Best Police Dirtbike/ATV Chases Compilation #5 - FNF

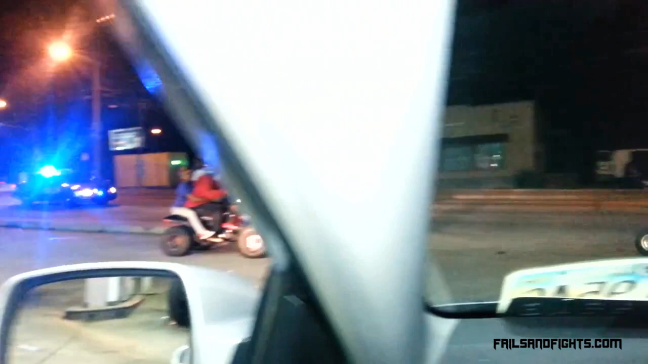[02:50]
here's the cops getting mad oh shit here they come